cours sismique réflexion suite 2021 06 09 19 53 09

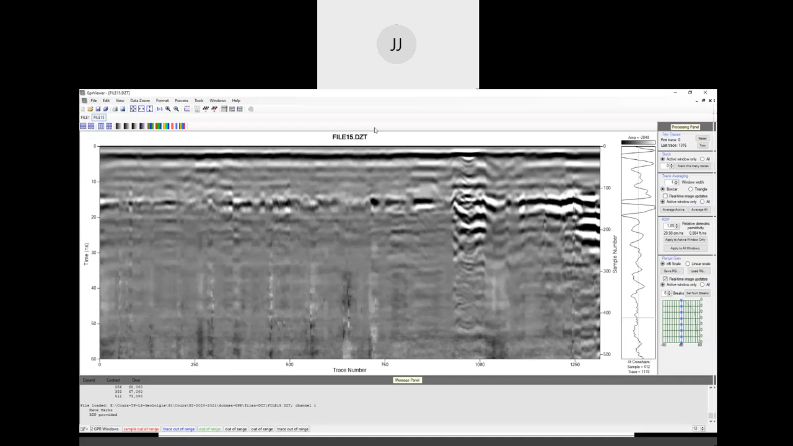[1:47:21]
Et il y a une coupe sahel. On a juste dame, juste ma bin Alger ou le profil d'être dame bin Alger ou Tipaza. D'ailleurs on a Burk. Donc vous pouvez associer ça à un profil sismique. Je ne sais pas pourquoi aller. Voilà. Donc nous quand on a la coupe deuxième terre, on a elle est chauffe. La coupe terre elle est. Donc on voit le, on a chauffe l'horizon terre, chauffe. On chauffe l'horizon terre, on le voit. On voit qu'on est vraiment sur des cas où on a de la contraction. Là, vraiment, on voit que on voit les piliers. On chauffe les piliers. Là,
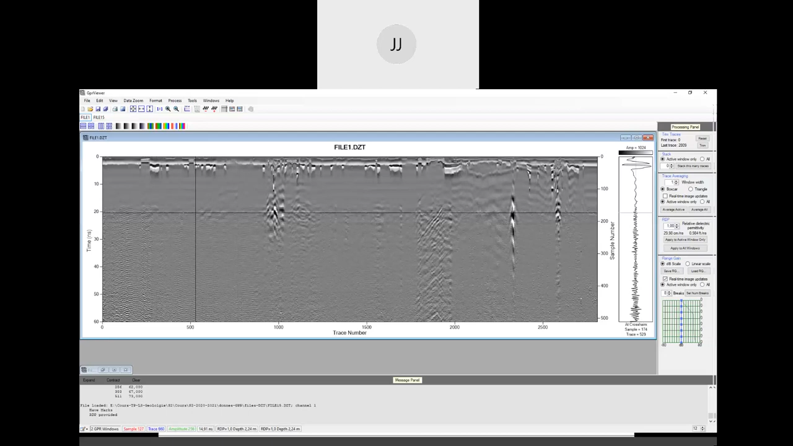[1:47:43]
chauffe. Si je change par exemple de couleur, je chauffe les highlights. Donc on voit bien les, on voit bien la différence.